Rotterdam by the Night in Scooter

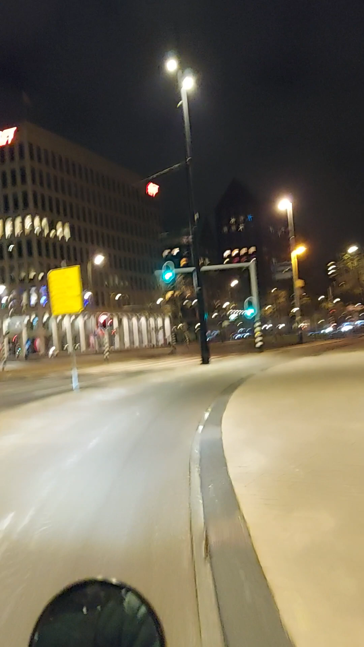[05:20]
Oh, and this part looks completely different now.
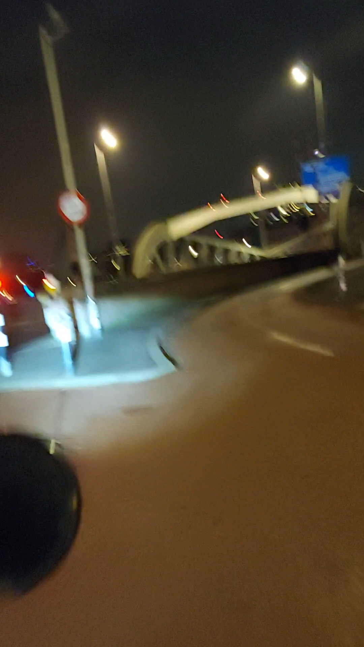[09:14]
If I am to develop a new harbor over there and to house all these people,
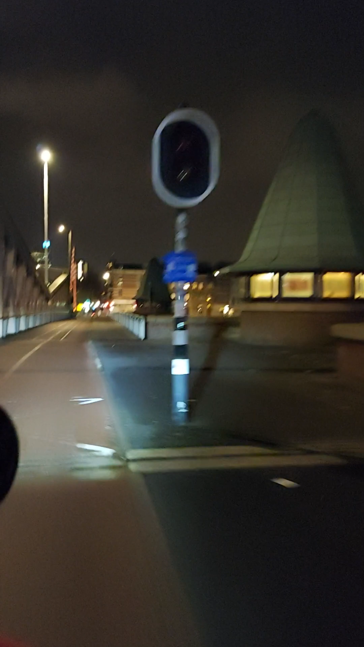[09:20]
I need a bridge, right, to connect them to the mainland. Right. So they built this bridge. This is a really old bridge. Right. There used to be supposed people here that operated the bridges.